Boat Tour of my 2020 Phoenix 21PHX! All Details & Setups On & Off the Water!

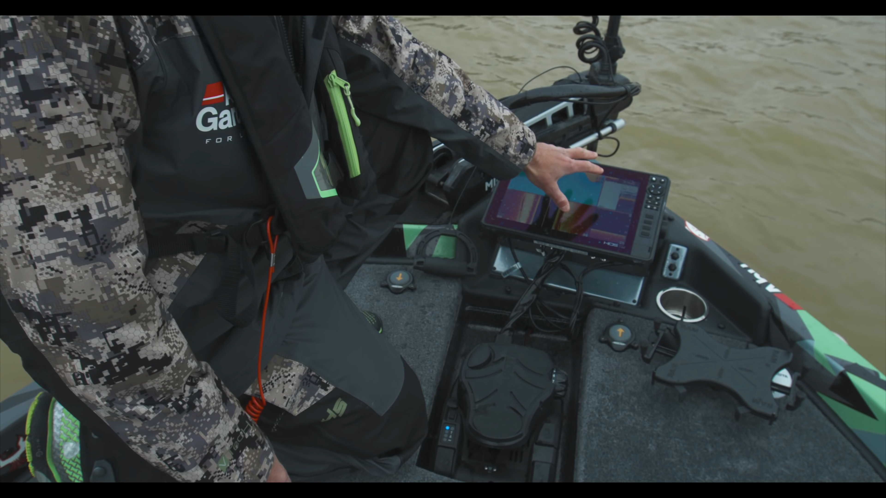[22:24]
uh, four split screen while I'm, you know, basically everywhere I go. Again, it's the same deal. I have my, uh, side imaging, which I stretch that over a little bit more.
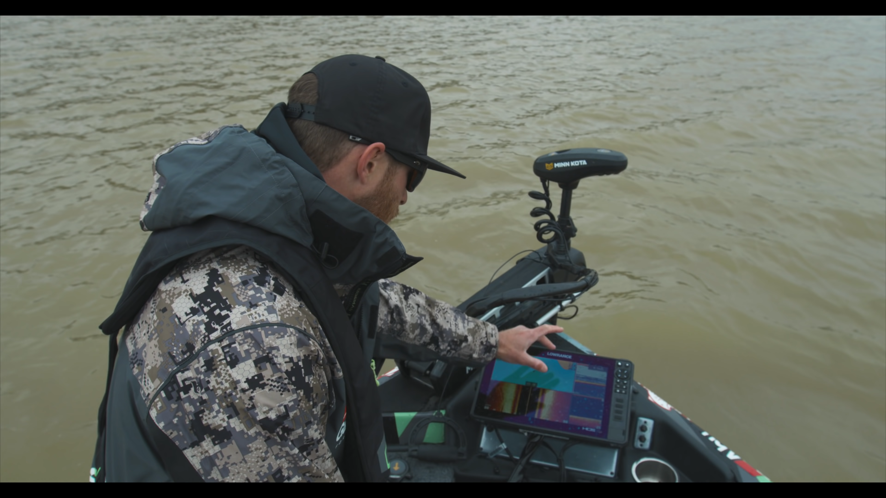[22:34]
So my mapping and my side imaging is a little bit wider, but I also still have my 2d sonar and my down imaging. Um, and I run this when I'm fishing two foot of water, I run it if I'm fishing 20 foot of water the same way. And I'll pick up on things, always having this side imaging on, even if I'm fishing shallow, going down the bank, I'll see stuff out to the left or right, you know, and then like I showed you having that, uh,